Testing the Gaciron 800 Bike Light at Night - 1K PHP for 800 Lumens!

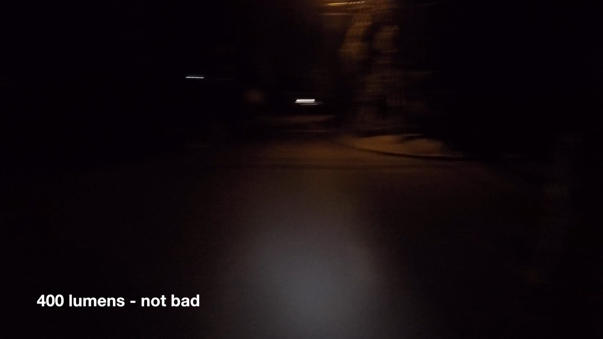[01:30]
And actually for 400 lumens Medyo kita mo naman yung harapan So maybe around 4 meters Mga ganoon, 3 to 4 meters So kita mo naman yung daanan mo But ito, it's a little bit too dim For my liking So Ayan, but ito yung performance Na makukuha nyo So far 600 lumens Ito siya
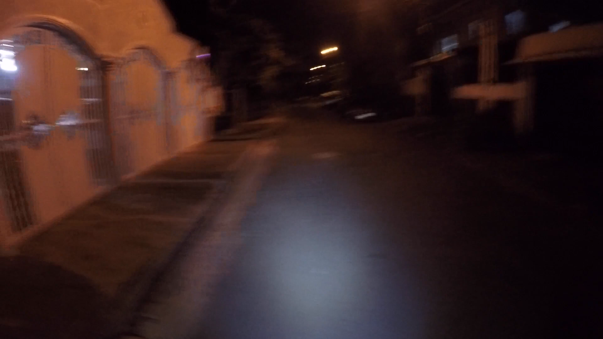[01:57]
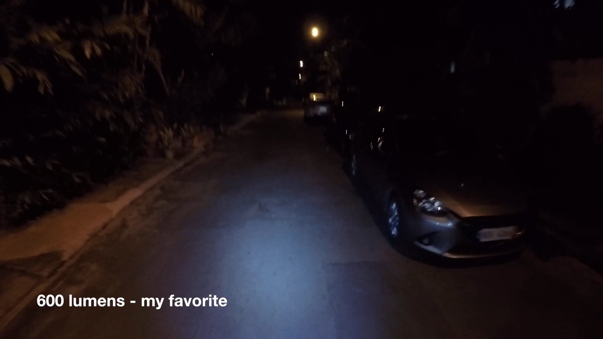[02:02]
So ito, mga around 4 to 6 meters na So actually for This, ano, Gassiron Ito yung preference ko I kinda like the medium So Kita ko yung daanan in front of me And Meron din akong leeway In front So in case May,
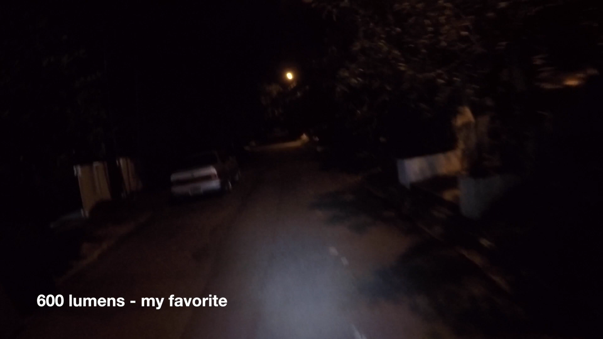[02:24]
you know, major Na Obstacle Pwede natin iwasan So yeah, for me This is kind of my favorite So try natin 800 Then 800 Kasi ito, medyo malakas talaga siya, no So definitely
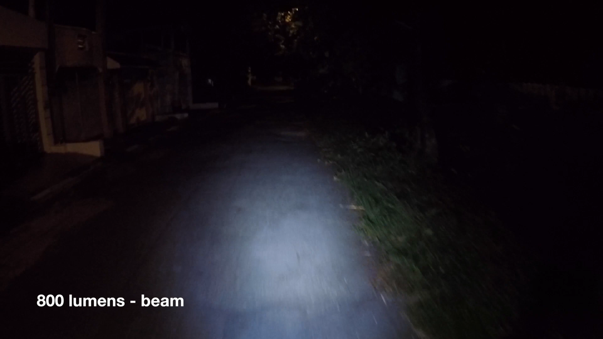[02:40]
If you're Riding fast This is what You would like So Pitang kita ko yung nasa harapan ko
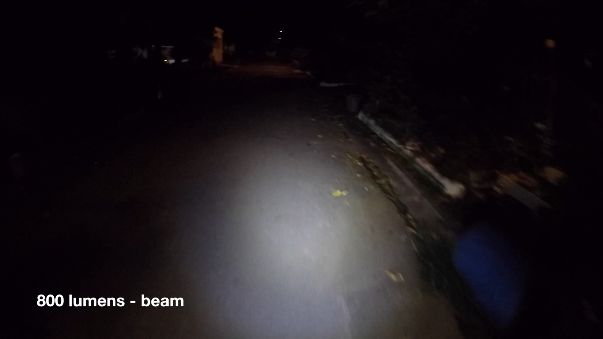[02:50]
And I can see maybe Around 8 meters 10 meters In front of me So that's nice But yun yung nga lang Downside nito guys This will run out of battery The fastest So yan If may long ride kayo This is not something that you want to use And of course May isa pang setting Breathing So Dito sa breathing It's more of May sobrang liwanag So It's more of a warning light I think